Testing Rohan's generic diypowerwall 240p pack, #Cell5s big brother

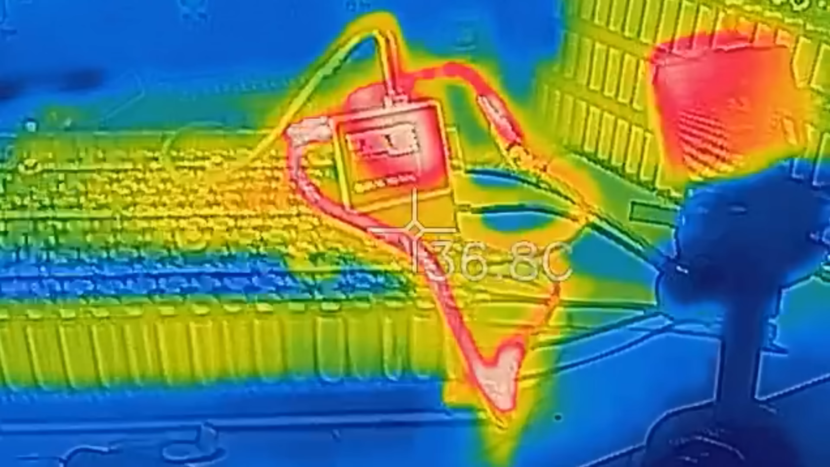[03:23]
First discharge of Rowan's packs done and as you can see from the thermal images not
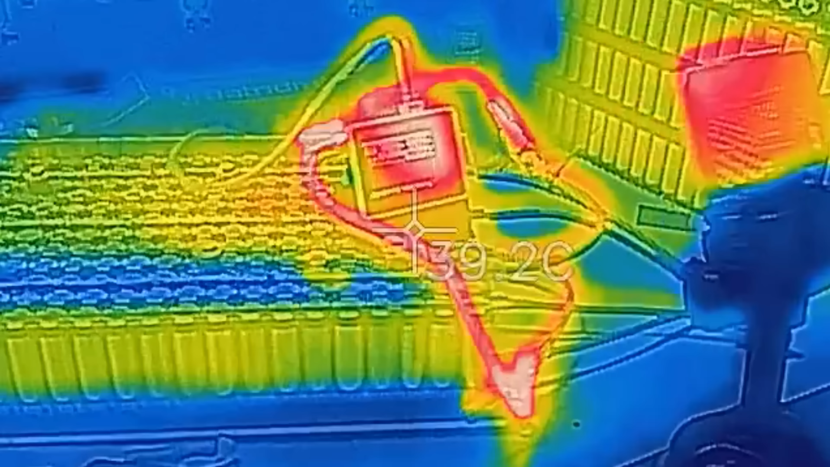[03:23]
On screen: spot 39.2°C
horrible with the actual temperatures and stuff with those clamps.